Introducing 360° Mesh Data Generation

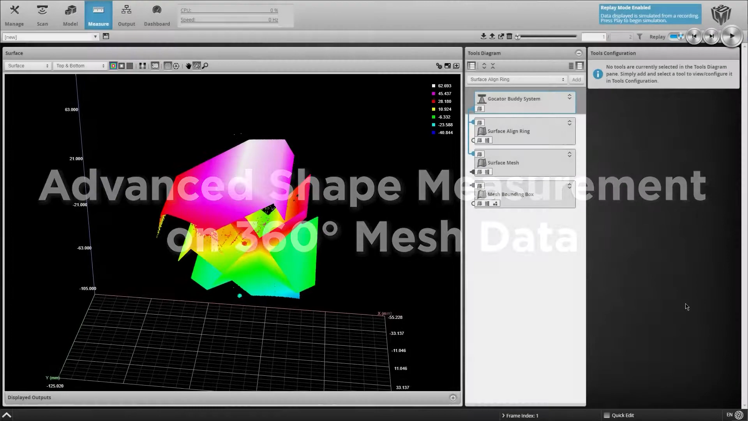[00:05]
GoCater software now supports 3D mesh data generation for advanced shape measurement and inspection of multi-view 360-degree surface scans.
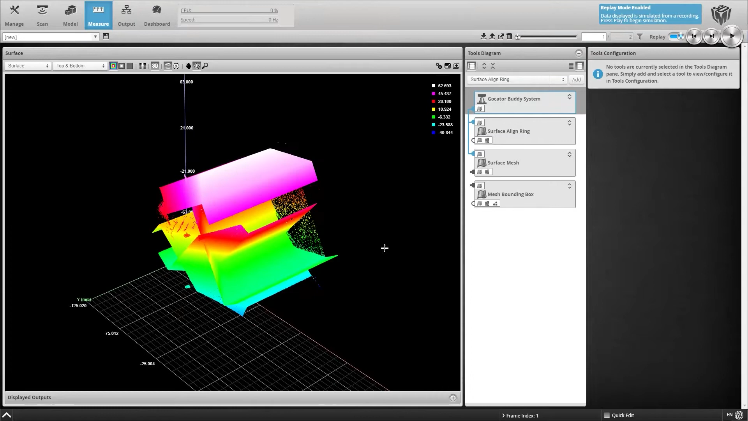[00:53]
Captured data from each sensor is displayed simultaneously. Note that during this process, the sensors are not physically aligned with overlapping laser planes.
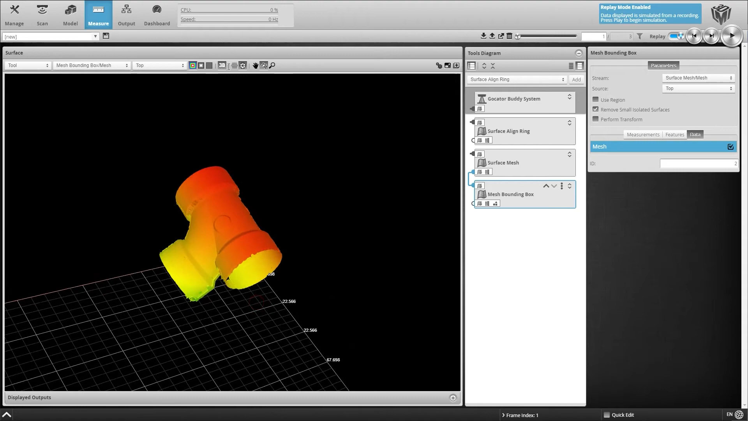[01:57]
Now we will apply measurements to multiple features on the 360-degree scan of the pipe.
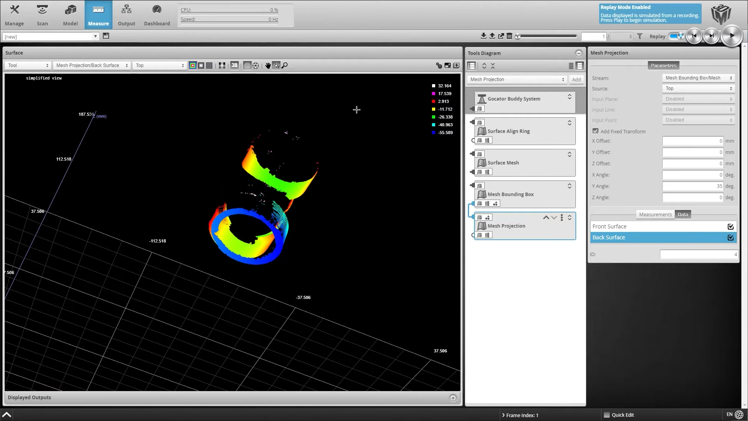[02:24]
In this case, we will be using both outputs.
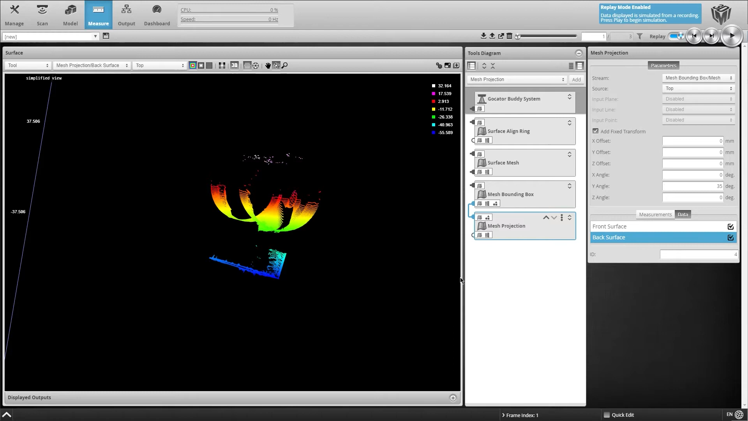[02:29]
The projected surface data can then be used as an input for other surface tools.
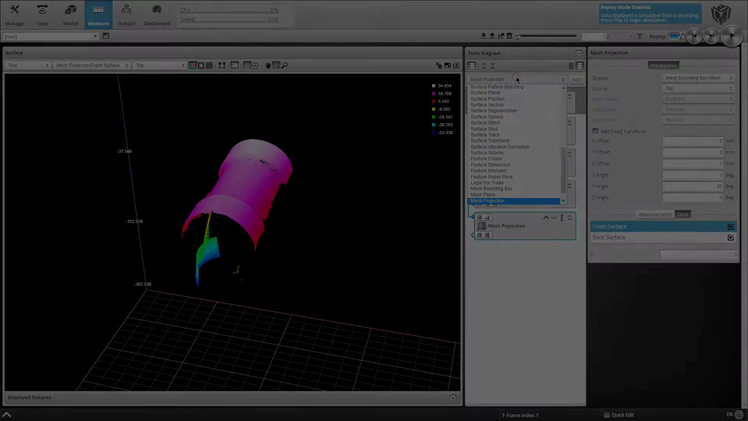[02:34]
For example, we can apply the surface cylinder tool to the top surface of the pipe fitting, and create instances for each surface we want to measure.
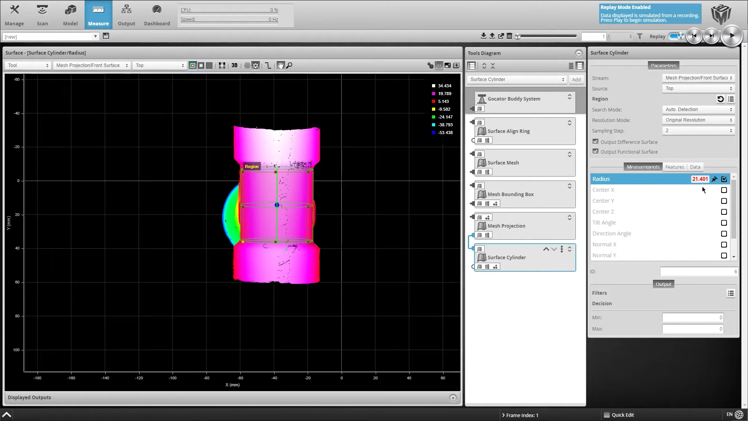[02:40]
Next, we want to measure the feature on the bottom of the pipe fitting. To do this, we add a surface circular edge tool to determine the internal radius of the opening. To determine the external radius of the opening, we simply duplicate the tool, and change the search direction to inward to generate our measurement result.